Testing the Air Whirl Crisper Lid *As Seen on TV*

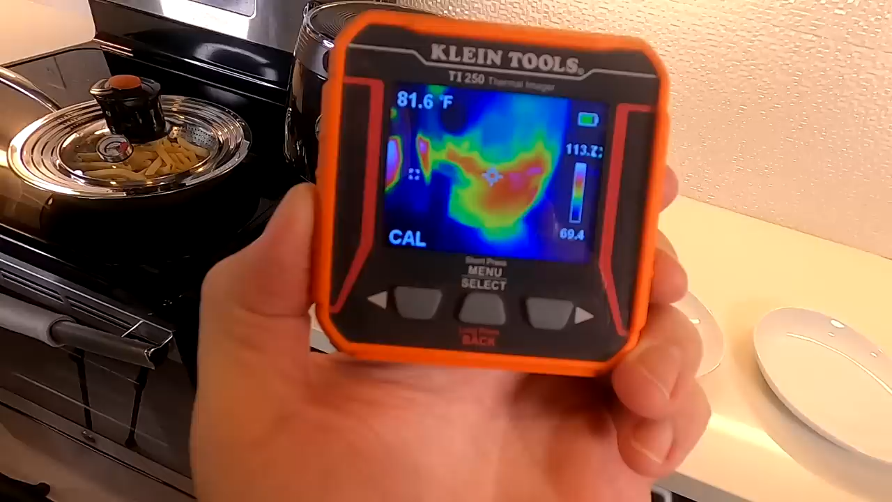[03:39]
On screen: spot 81.6°F
It's like the heat's distributed mostly towards the bottom, which you would want. That's mostly in the basket.
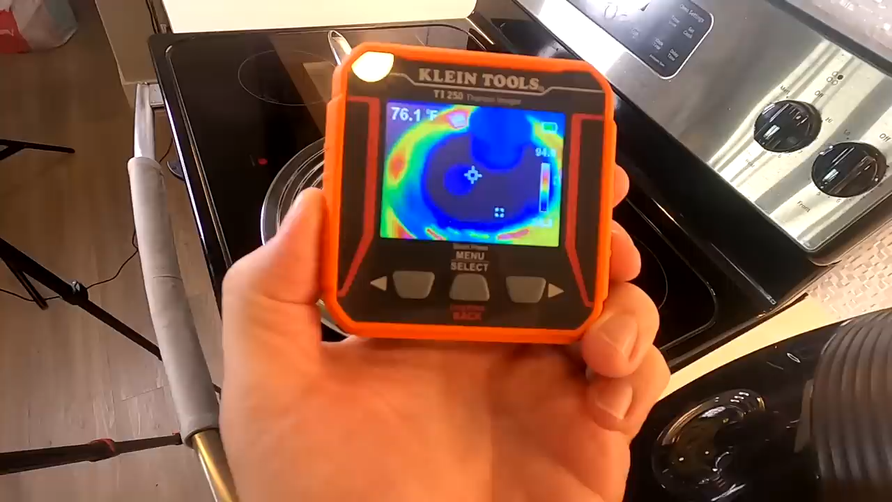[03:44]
The air whirl crisper, I'm not seeing a lot of heat in the center.
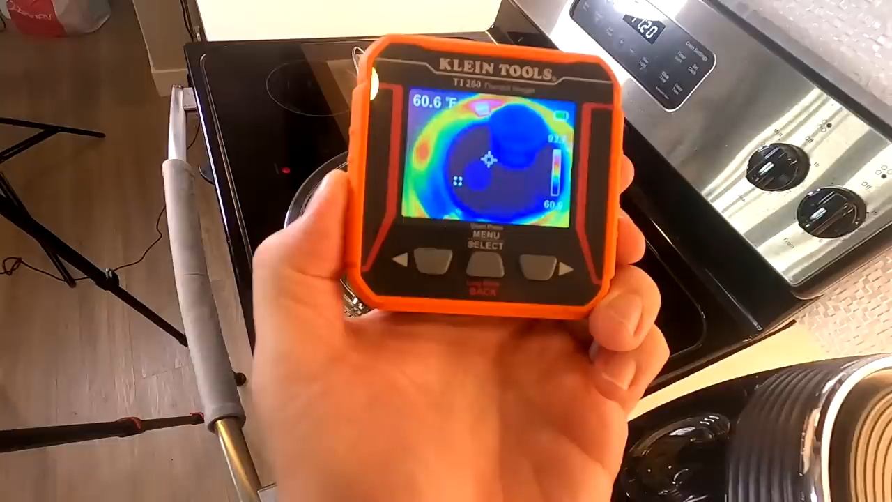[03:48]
On screen: spot 60.6°F
It's quite a bit around the edges and a lot more on the bottom.
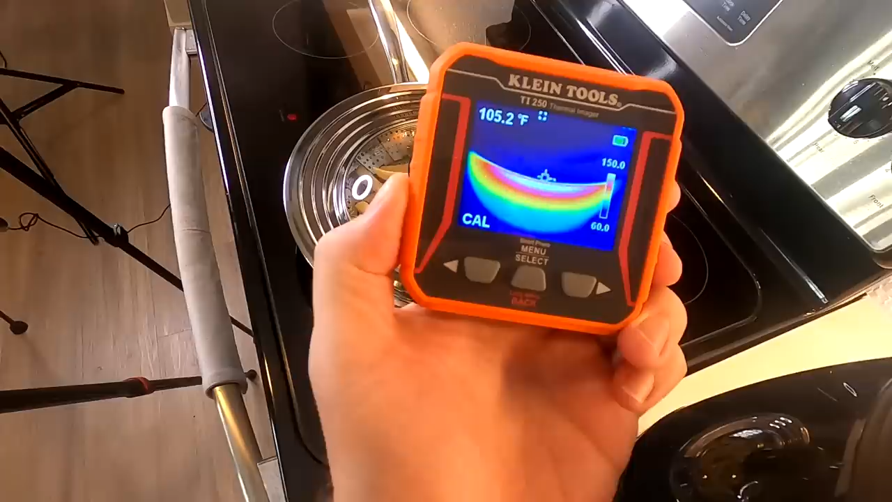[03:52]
On screen: spot 105.2°F
I think between the aluminum foil and the basket, it's kind of taking a little longer for it to heat up. And, they say not to preheat it.
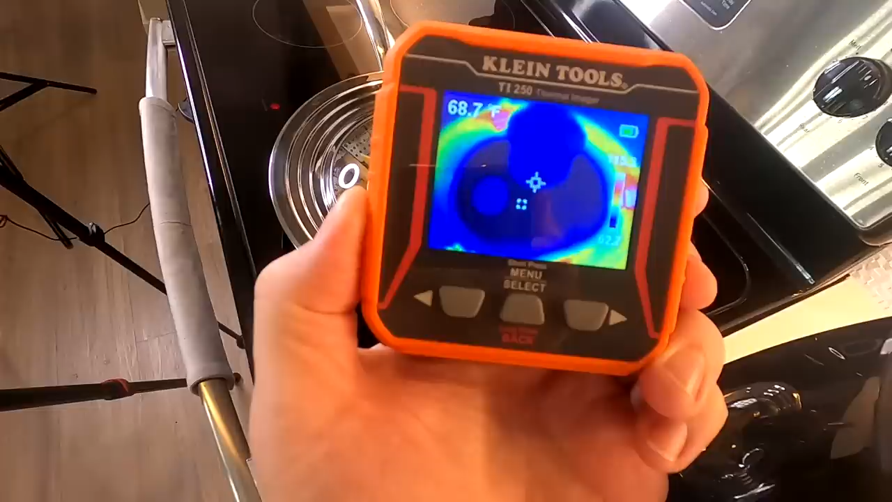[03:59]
All right. After 10 minutes in here, let's see what the air fryer shows.
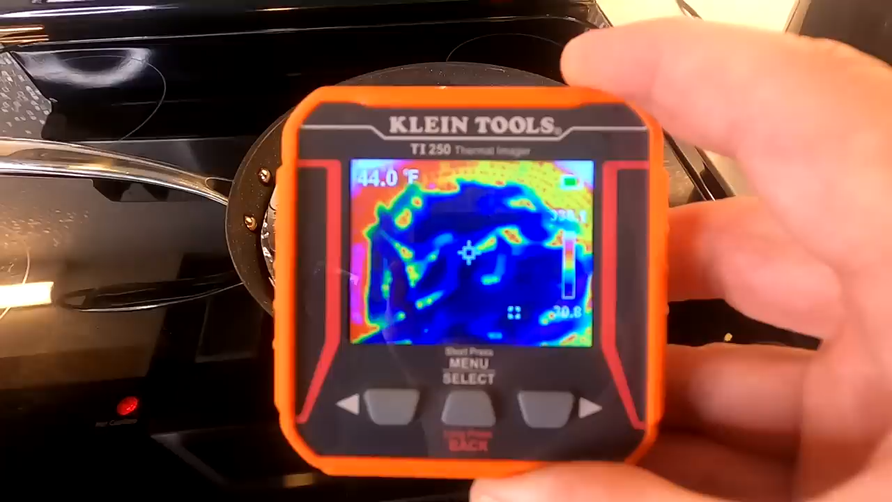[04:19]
They are still ice cold. Ice cold. I'll put it back in there no longer. See what we go. It's not even halfway done. This has been 13 minutes. So, this is probably going to be done.
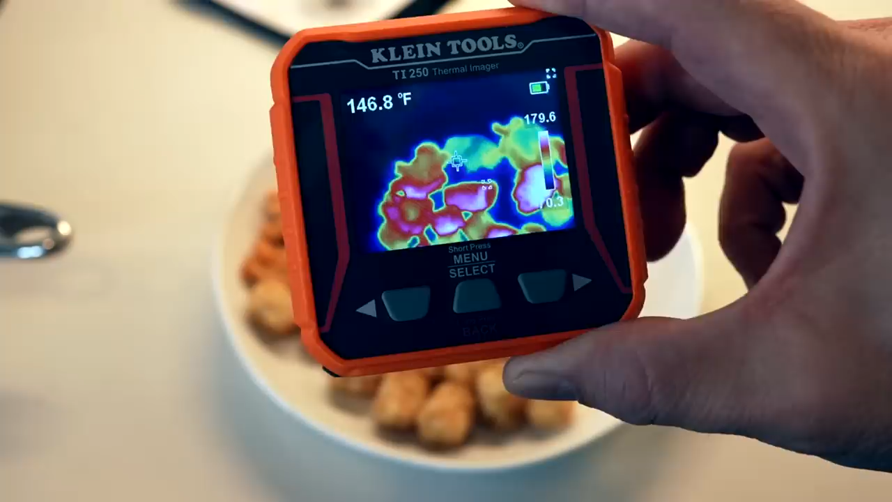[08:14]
On screen: spot 146.8°F
I'm seeing mostly temperatures in the 130s, 140s, some 150s,